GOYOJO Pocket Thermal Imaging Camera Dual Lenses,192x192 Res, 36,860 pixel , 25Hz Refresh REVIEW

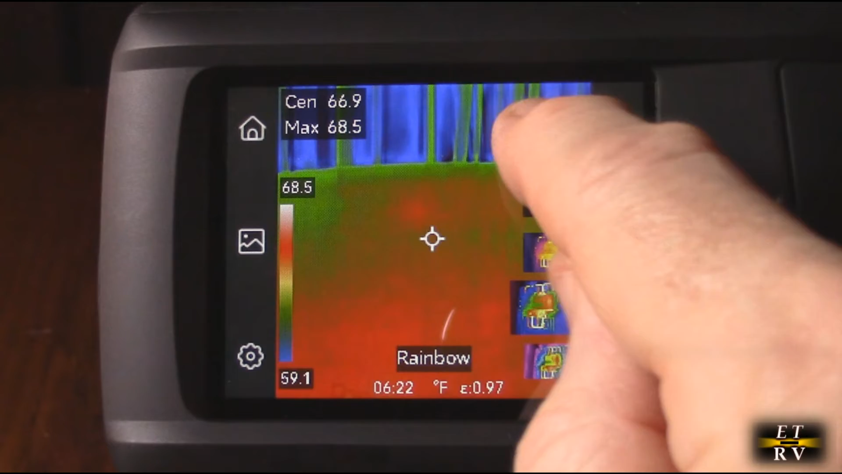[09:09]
On screen: max 68.5°F, scale top 68.5°F, scale bottom 59.1°F
so you have black hot so anything that's warmer than the ambient is going to show dark and you see my hand is showing dark
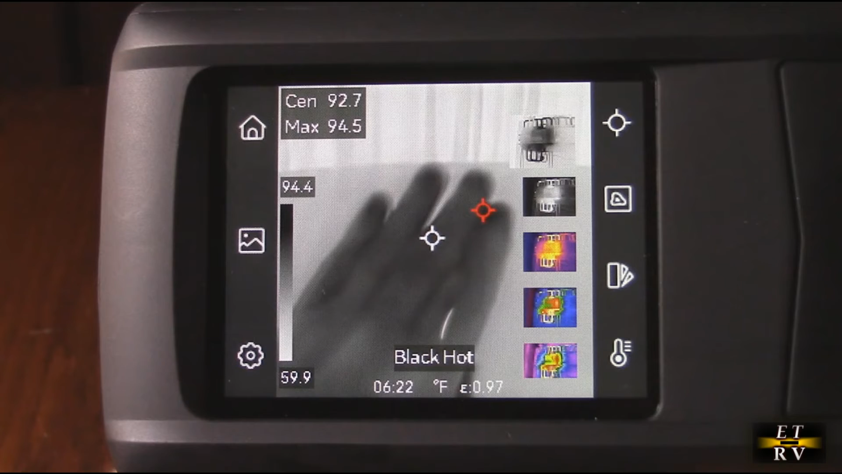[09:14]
On screen: max 94.5°F, scale top 94.4°F, scale bottom 59.9°F
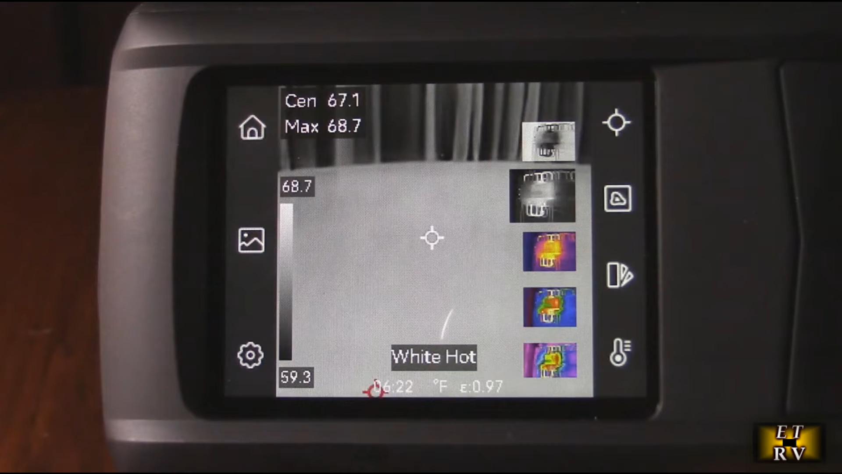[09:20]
On screen: spot 67.1°F, max 68.7°F, scale top 68.7°F, scale bottom 59.3°F
and you have white hot so it's just the opposite then you have our
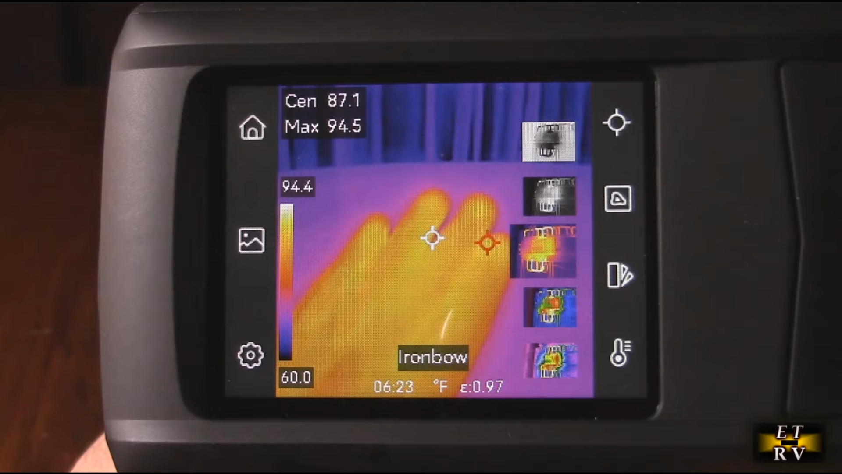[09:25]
On screen: max 94.5°F, scale top 94.4°F, scale bottom 60.0°F
iron bow they're calling it and that's a pretty typical one for most units then
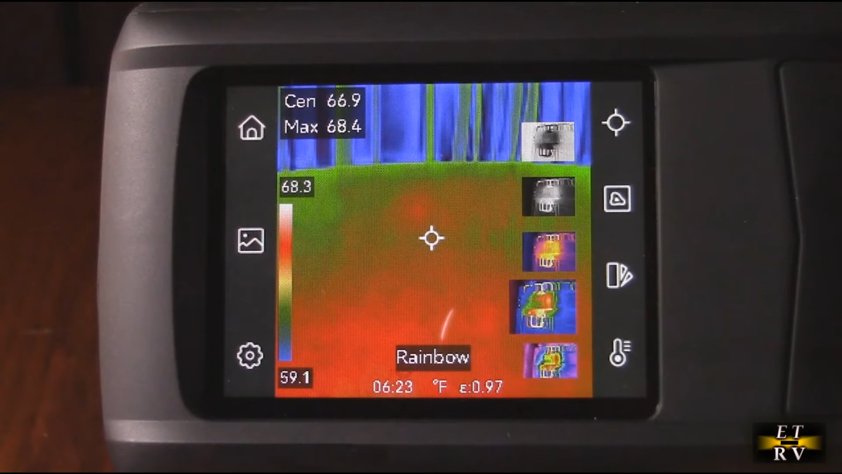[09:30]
On screen: spot 66.9°F, max 68.4°F, scale top 68.3°F, scale bottom 59.1°F
you have rainbow and then the final one right here is rain now all these are up to you what you want to use
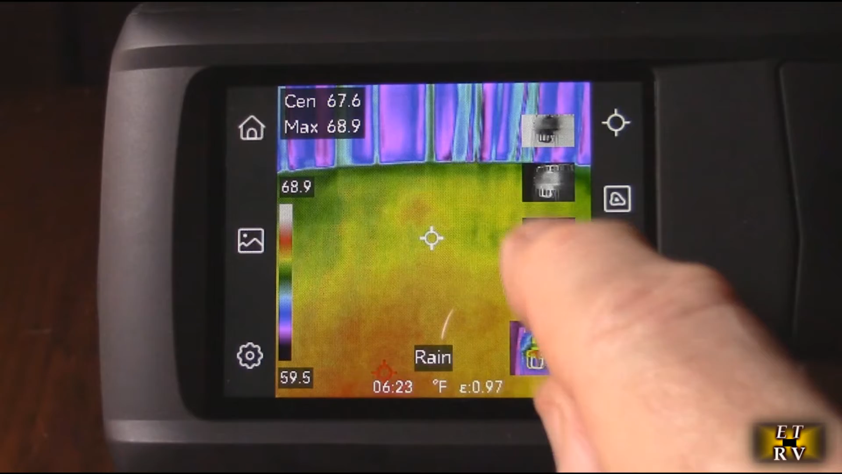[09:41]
On screen: spot 67.6°F, max 68.9°F, scale top 68.9°F, scale bottom 59.5°F
depending on what you're measuring and it really depends on what you're going to measure
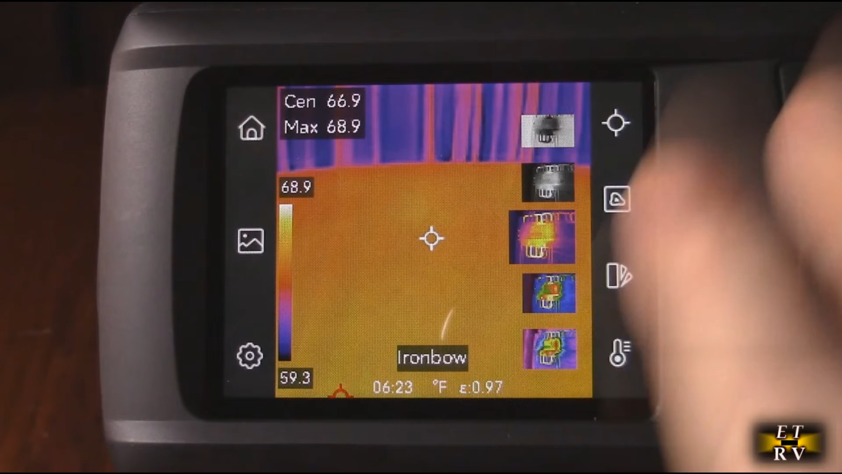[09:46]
On screen: max 68.9°F, scale top 68.9°F, scale bottom 59.3°F
what you want to set it to now there is a home button right there until you want to go to home button this will allow you to play back or delete your video
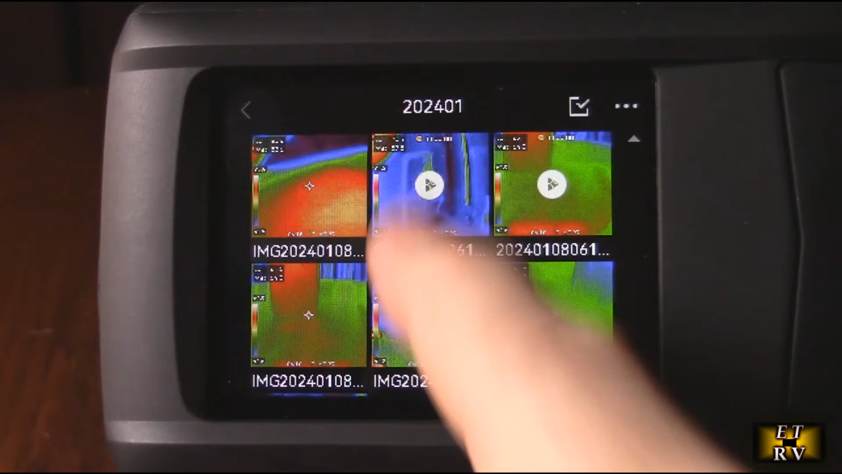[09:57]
recordings and you see pictures are stills and then you hit the play and you have
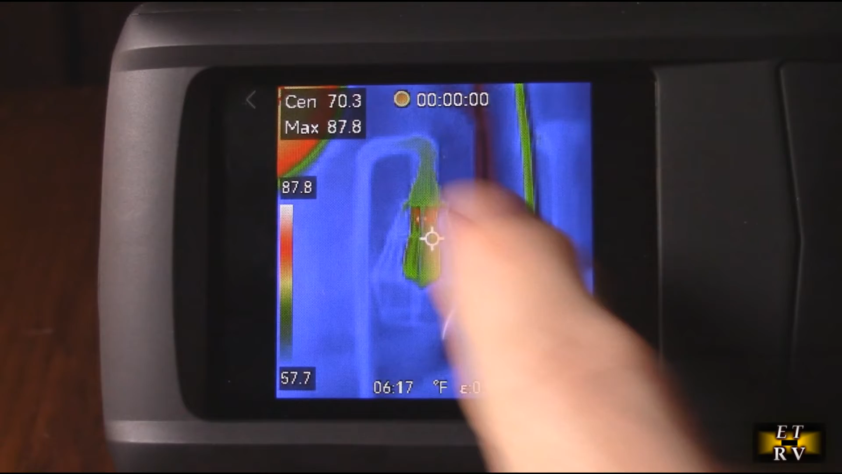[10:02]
On screen: spot 70.3°F, max 87.8°F, scale top 87.8°F, scale bottom 57.7°F
video i took a video earlier of that led light and we're going to connect
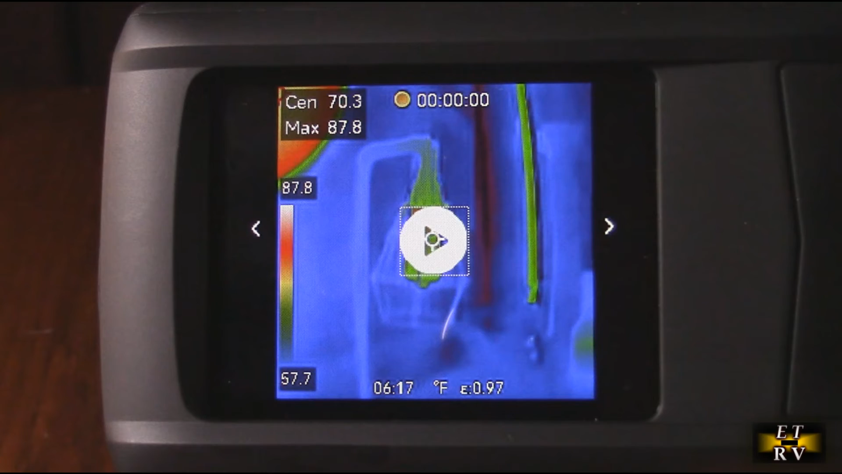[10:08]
On screen: spot 70.3°F, max 87.8°F, scale top 87.8°F, scale bottom 57.7°F
to the computer to see how you could get this data and video on your computer you
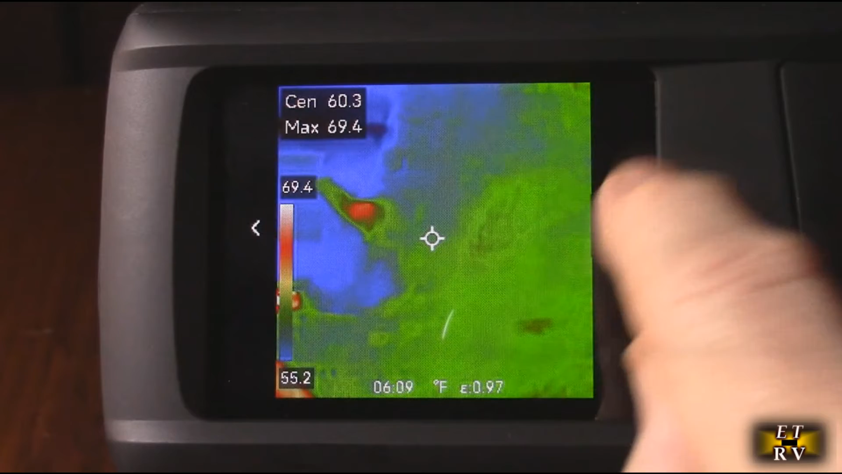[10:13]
On screen: max 69.4°F, scale top 69.4°F, scale bottom 55.2°F
can walk through your pictures or your video right there get out of the mode by just hitting this top button right here now go back to the home screen there is a setting screen right here which
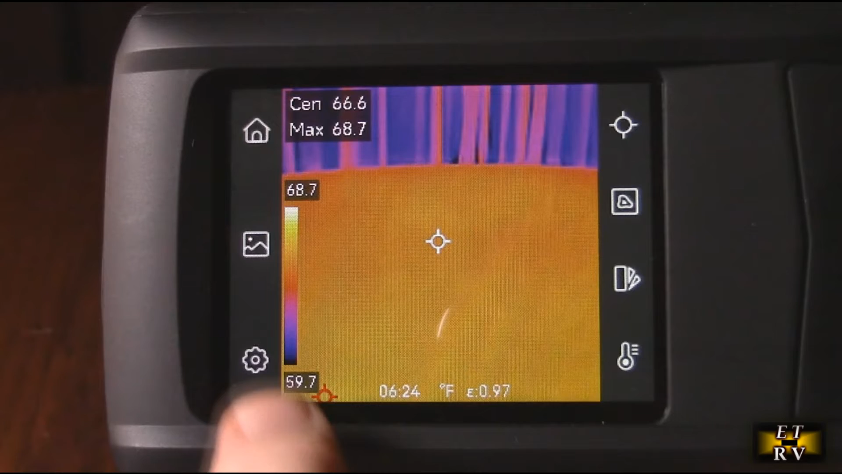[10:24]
On screen: spot 66.6°F, max 68.7°F, scale bottom 59.7°F
is nice you could do all the different settings you have measurement settings right there temperature range